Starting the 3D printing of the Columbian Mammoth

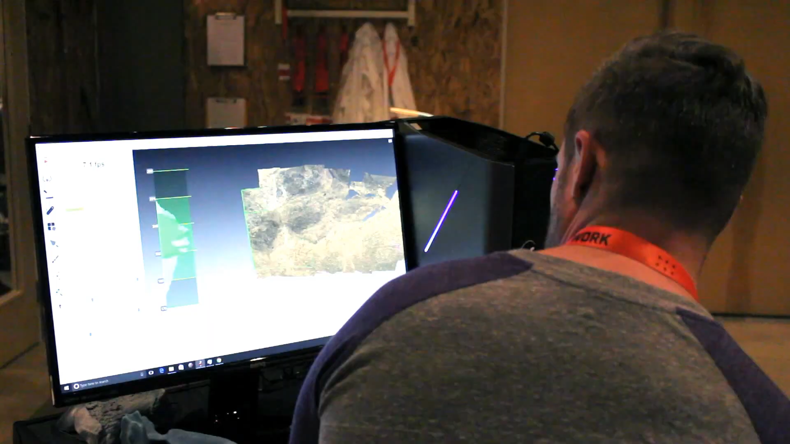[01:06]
It creates a mesh and then that mesh is saved in a certain file format that the 3D printer software can take and prepare it for 3D printing.